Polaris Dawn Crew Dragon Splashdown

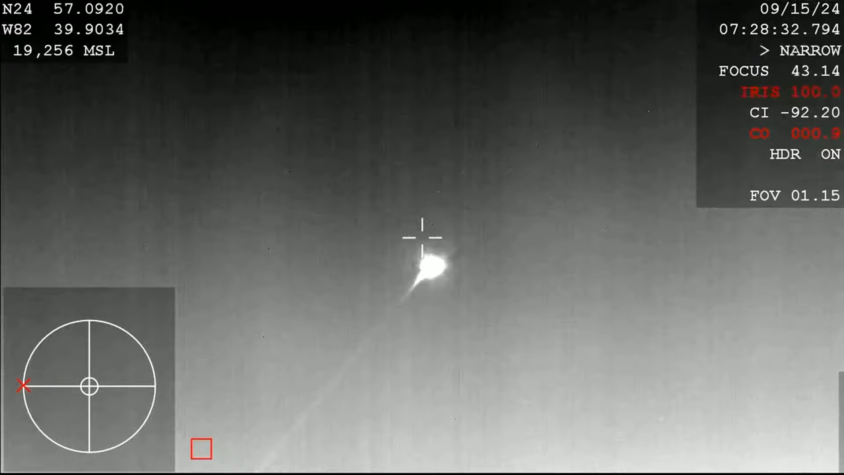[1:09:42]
This thermal view in particular is really cool because you can see the trail behind it. Oh, now, that is so awesome. There's four humans inside of that capsule right now.
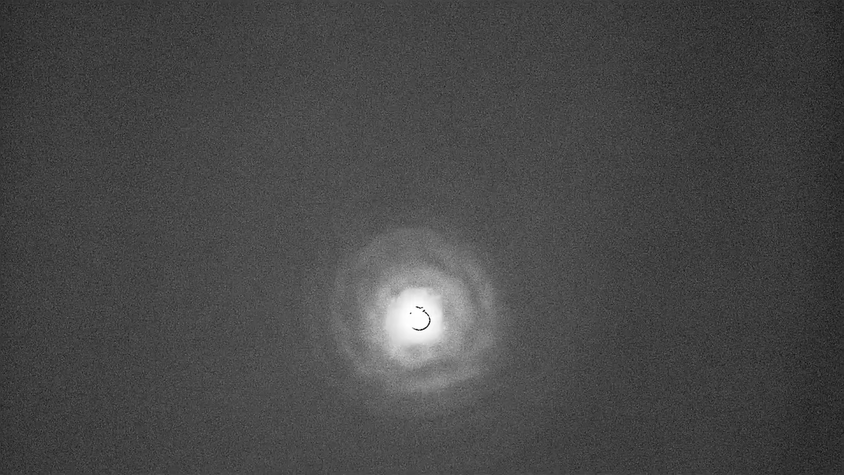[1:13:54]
when they deploy,
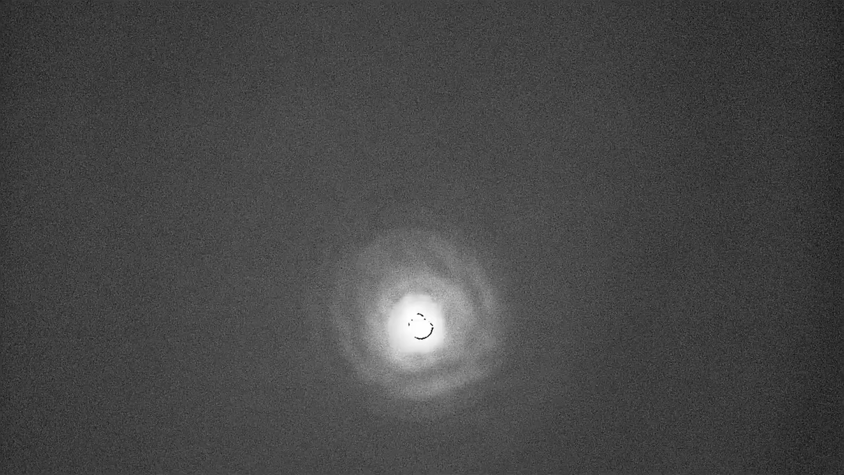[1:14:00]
down to about 119 miles per hour when the main parachutes deploy. There we can see that the drogue chutes have successfully deployed.
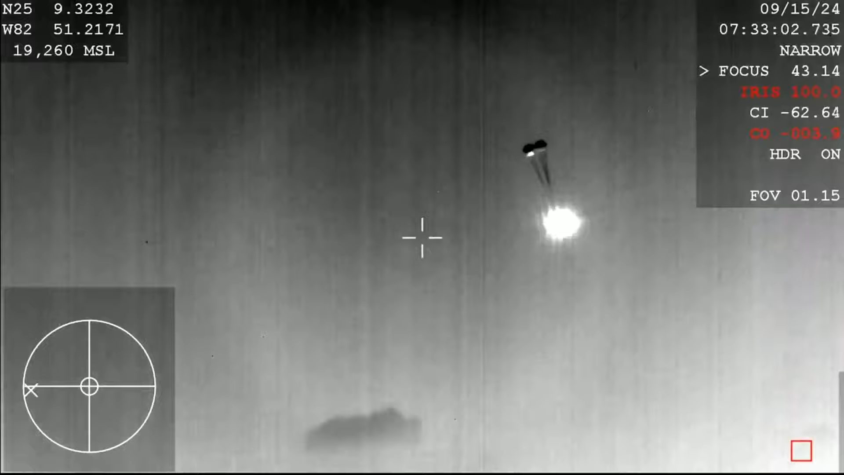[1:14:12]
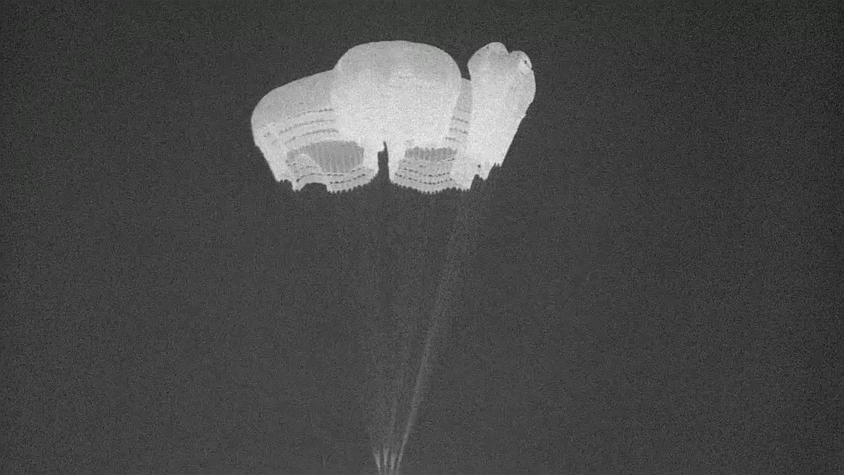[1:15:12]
Incredible views of the Polaris Dawn crew returning to Earth after 5 days in Earth's orbit.
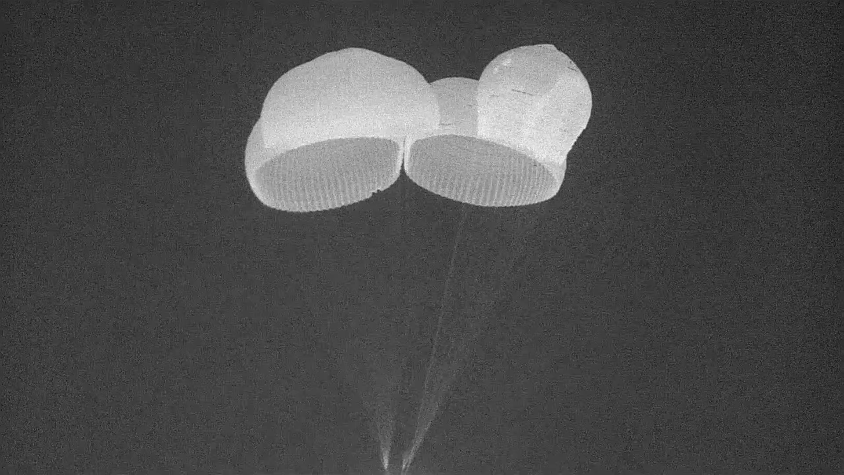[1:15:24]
The crowd here at Mission Control in Hawthorne cheering.
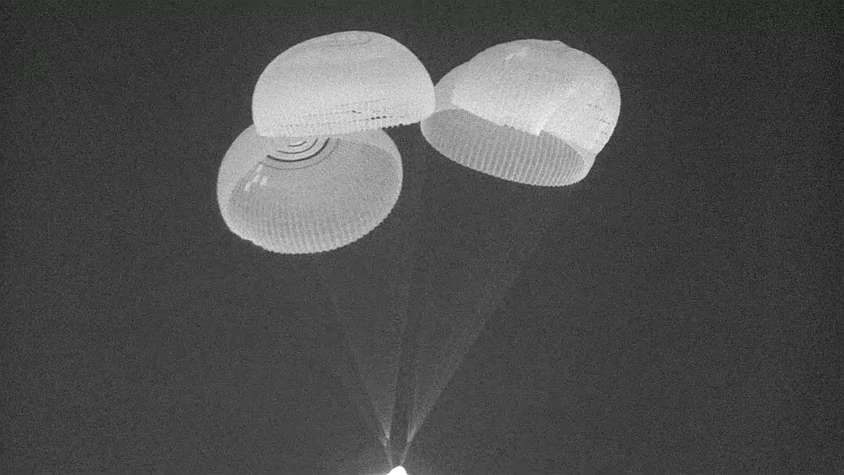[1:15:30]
It's a beautiful sight to see. Copy that, SpaceX. We show the same. 1,000.
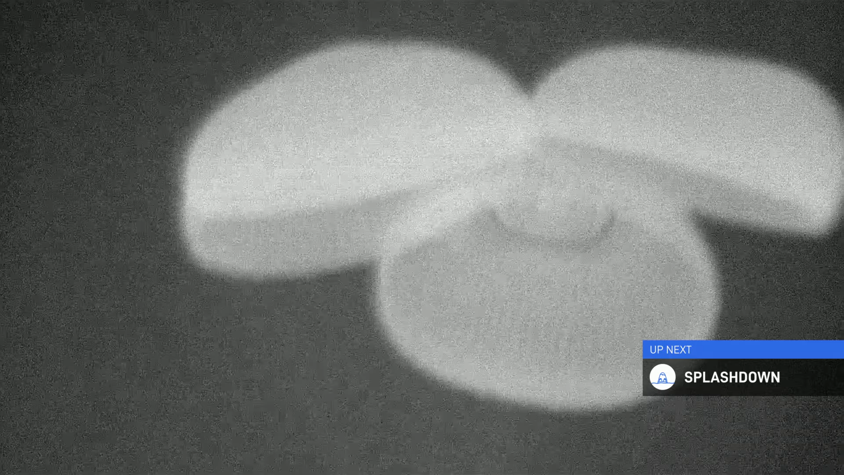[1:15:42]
Copy, 1,000. Beautiful sight to see those four healthy main parachutes.
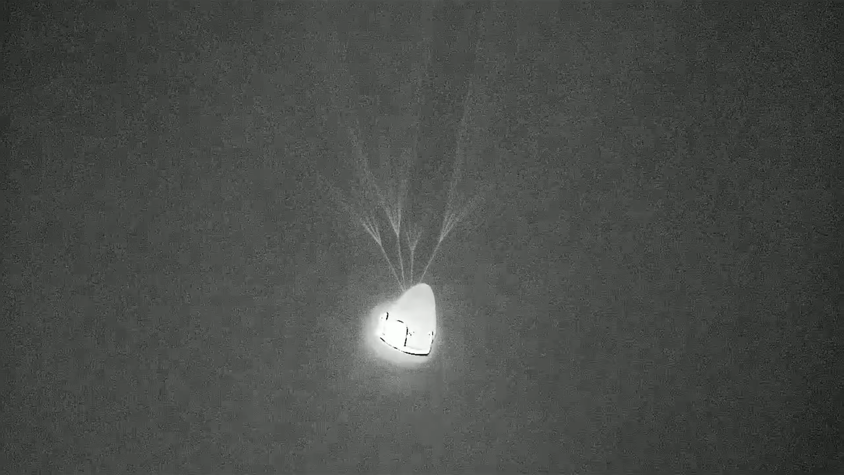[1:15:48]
So great. Now, yeah. In about 2 minutes, we expect our splashdown to occur.
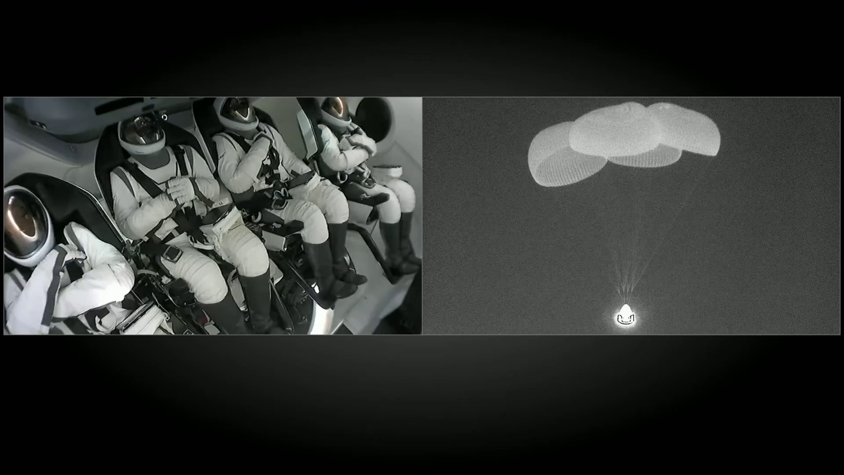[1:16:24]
We can see the Polaris Dawn crew nestled in their seats there on the left-hand side of your screen as they anticipate their splashdown.
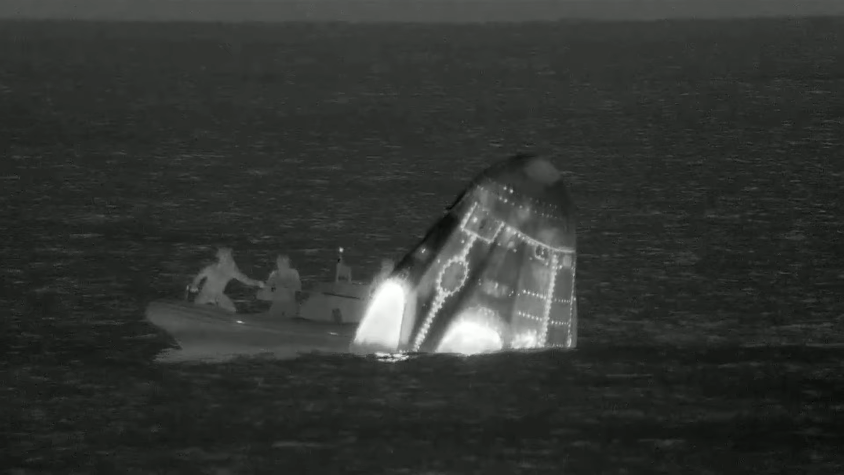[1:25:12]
But yeah, that lower, larger basin is where the main parachutes were located.
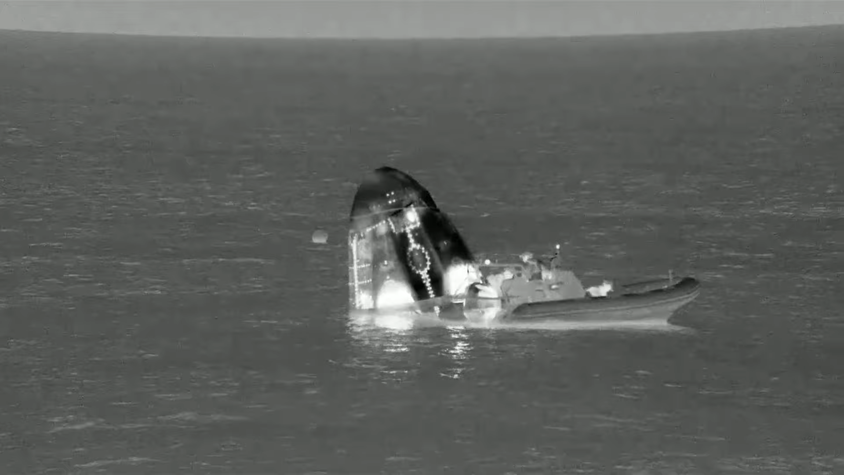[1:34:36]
This view is of the recovery team in one of those fast boats.
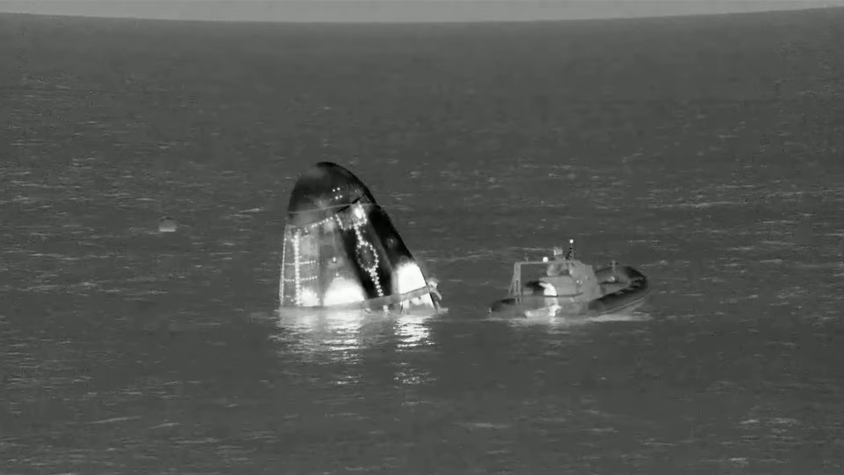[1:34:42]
We can see some of the recovery crew members working to place the straps and the rigging around the capsule that will be used,
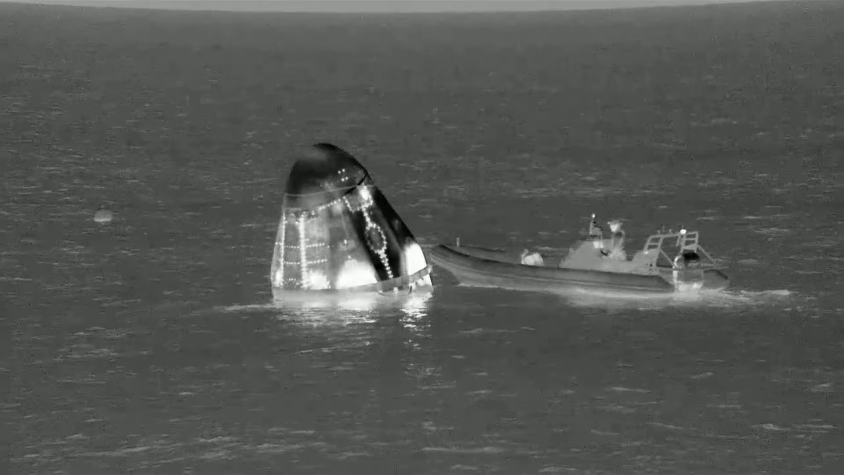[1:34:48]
excuse me, to lift the Dragon capsule out of the water and onto the recovery vessel.